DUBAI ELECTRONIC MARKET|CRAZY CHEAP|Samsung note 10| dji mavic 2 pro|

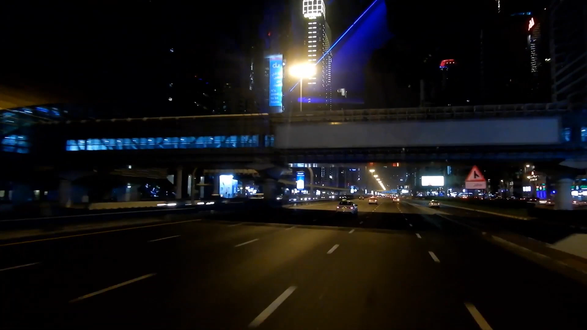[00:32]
so we came here to get some ice creams from mcdonald's but look at the amount of traffic they
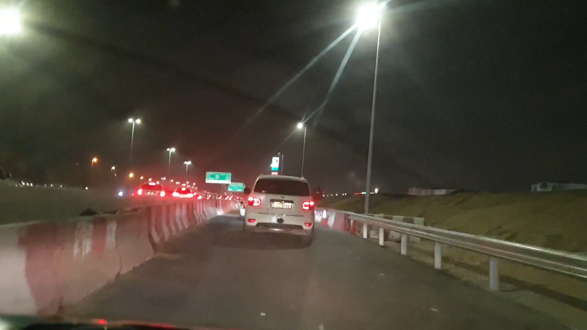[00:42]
have over here the petrol pump is somewhere over there it's like one kilometer long